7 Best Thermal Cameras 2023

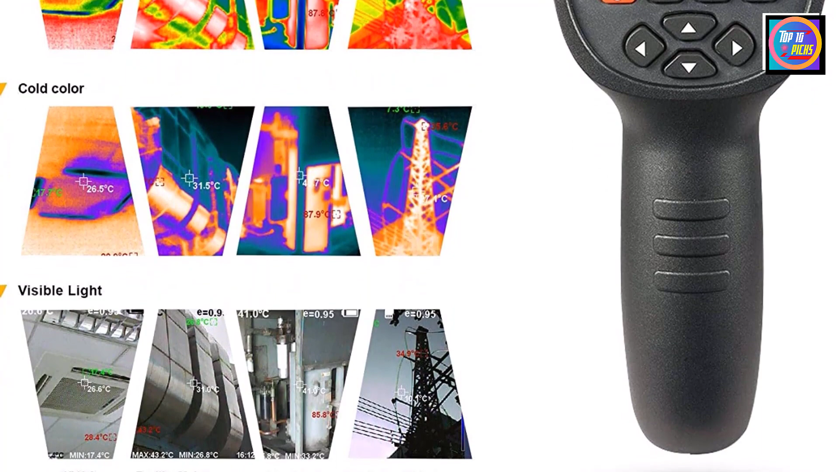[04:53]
Number 4.
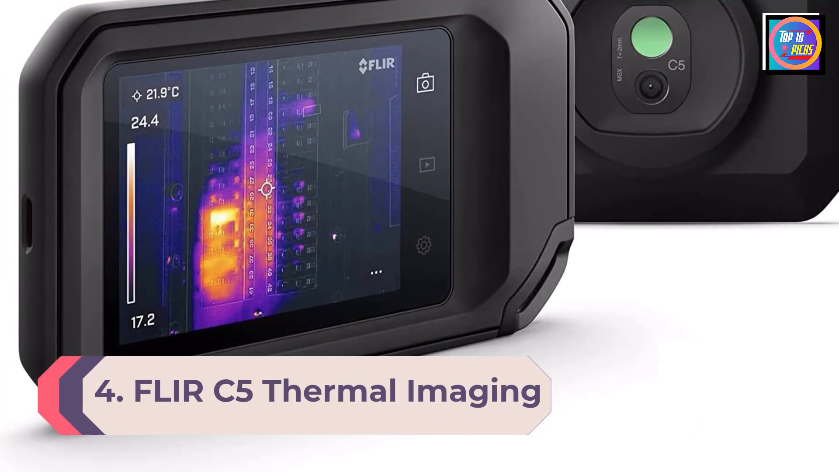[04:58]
On screen: spot 21.9°C
FLIR C5 Thermal Imaging Handheld Camera with Wi-Fi Instead of relying on your handheld
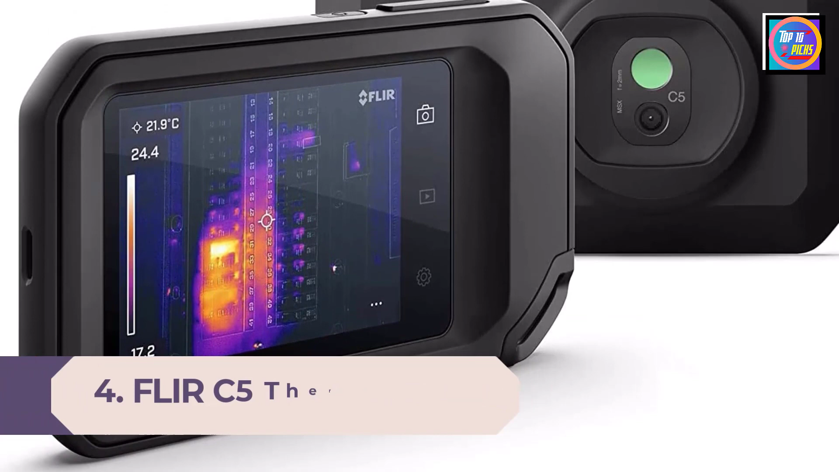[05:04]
On screen: spot 21.9°C
thermal sensors in thermal storage and transferring files through a USB or micro-USB cord,
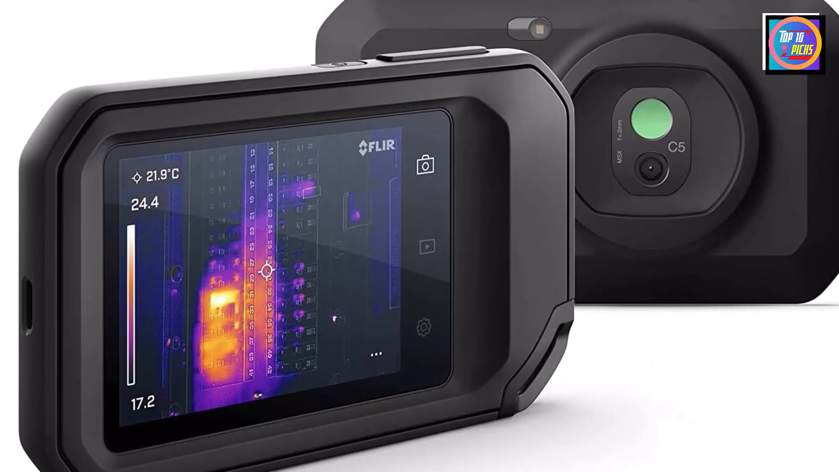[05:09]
On screen: spot 21.9°C
this thermal camera can connect to Wi-Fi for automatic file backup on the cloud.
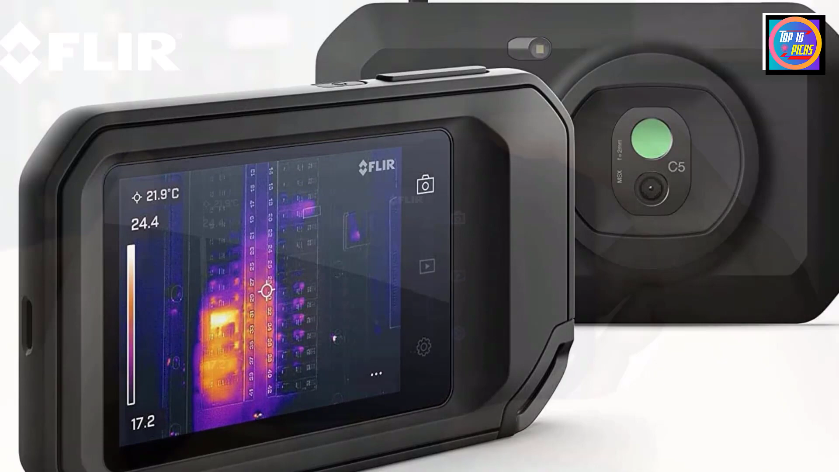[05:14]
On screen: spot 21.9°C
This allows easier file transfer, file storage, and file sharing.
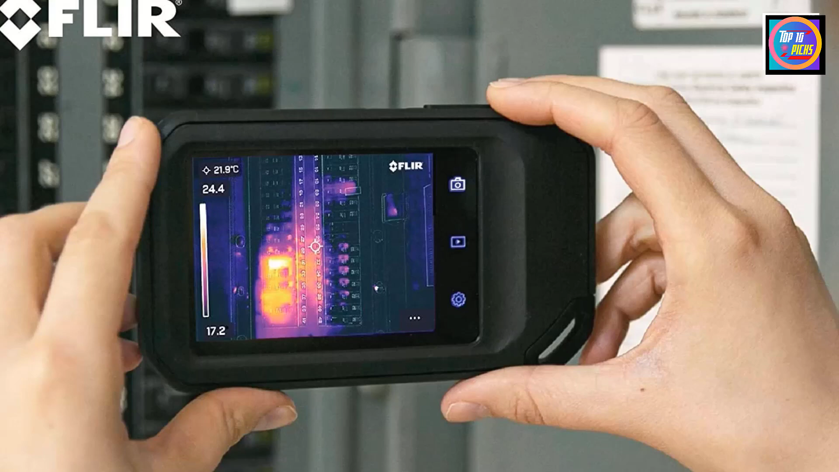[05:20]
On screen: spot 21.9°C
The handheld thermal camera has a thermal resolution of 160x120
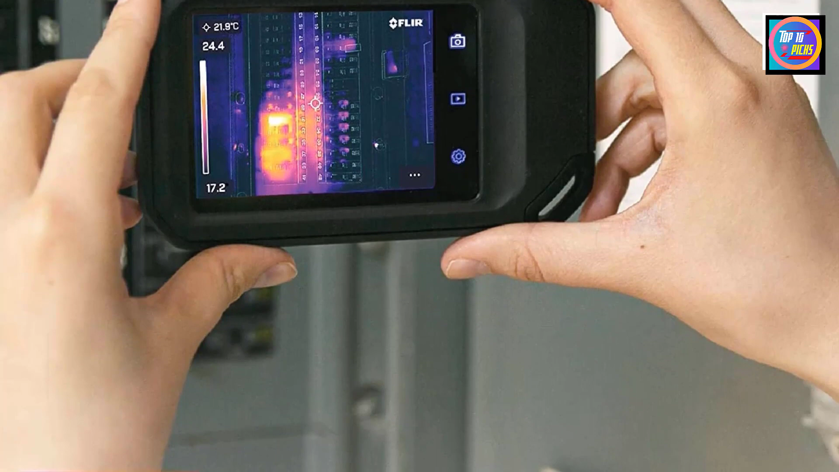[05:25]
On screen: spot 21.9°C
pixels for a detailed thermal image on its LED display.
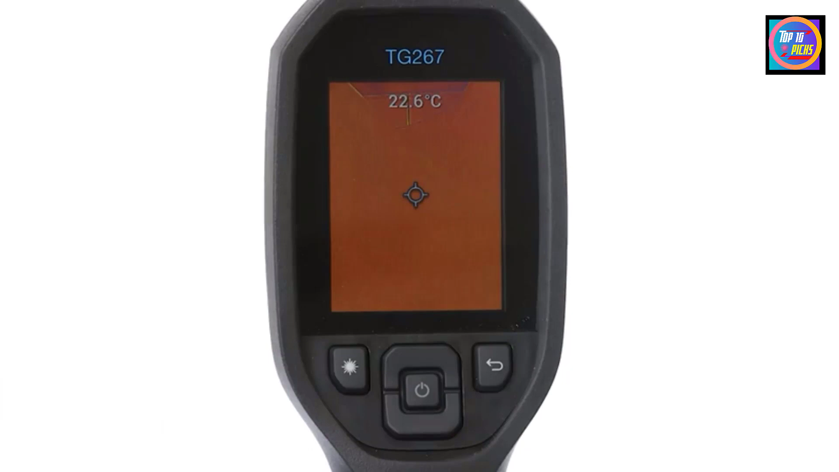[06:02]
On screen: spot 22.6°C
from typical household inspections to measuring body temperature without needing to make contact. This contactless body temperature measurement ranges from 89.6 to 108.5 degrees Fahrenheit.
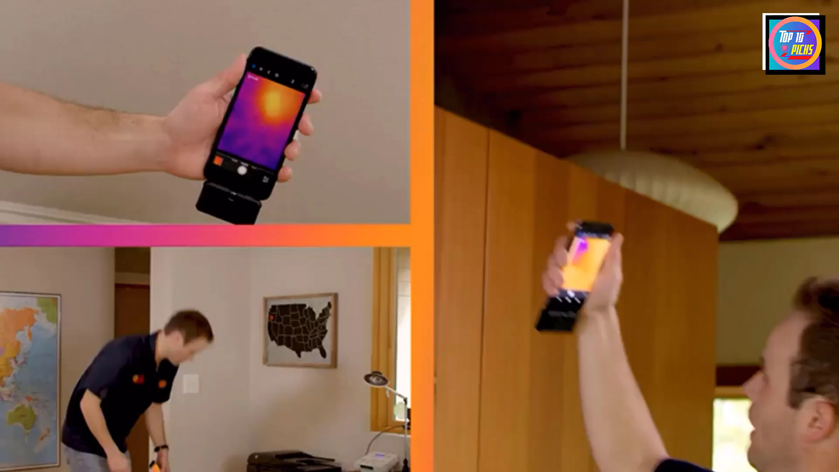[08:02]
Instead of emptying your wallet for a tool that you will rarely use,
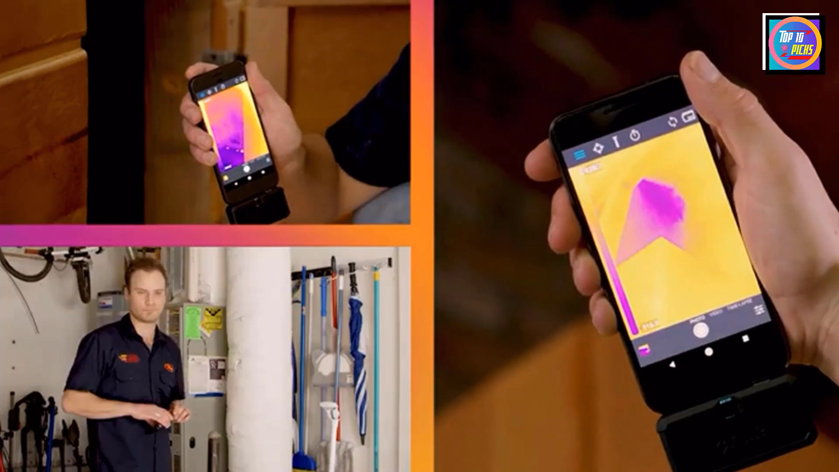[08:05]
you can get this inexpensive smartphone thermal camera attachment to capture thermal
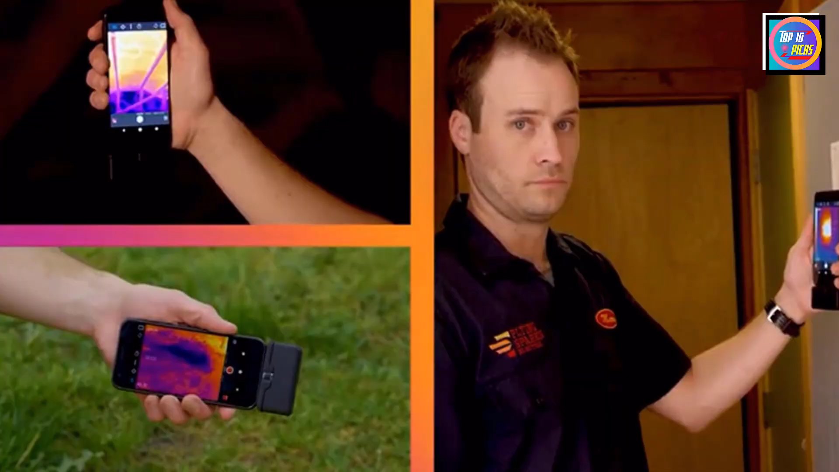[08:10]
readings
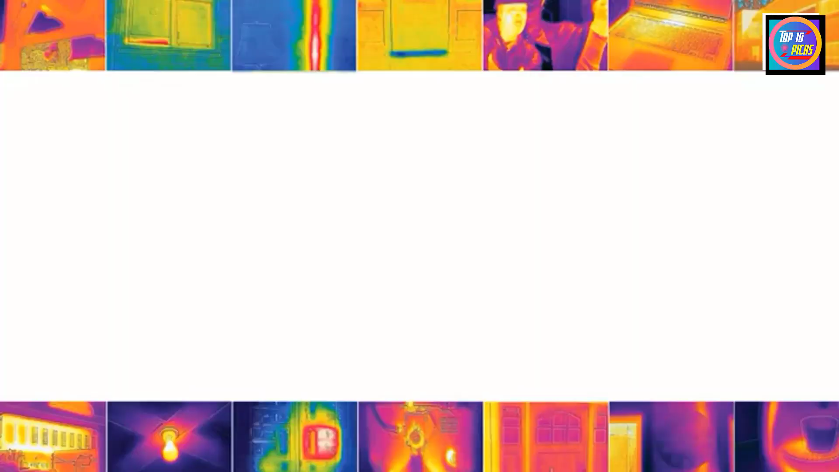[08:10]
from minus 4 to 248 degrees Fahrenheit.
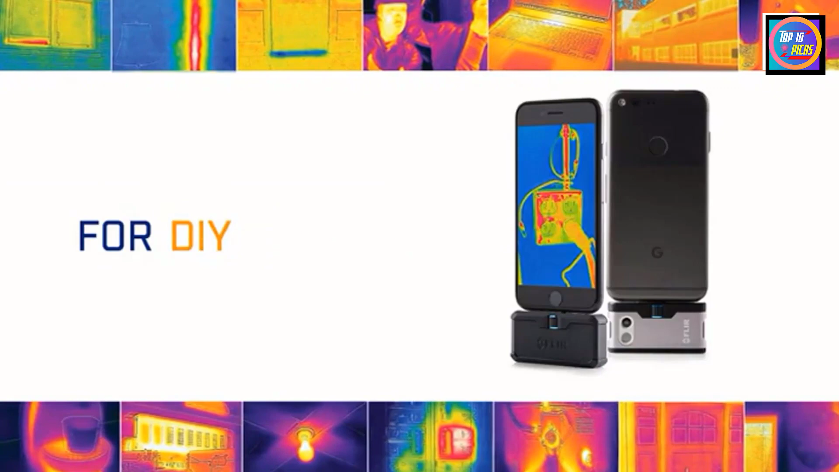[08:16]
The attachment connects directly to the base of your Android device, allowing you to use your smartphone as a thermal camera.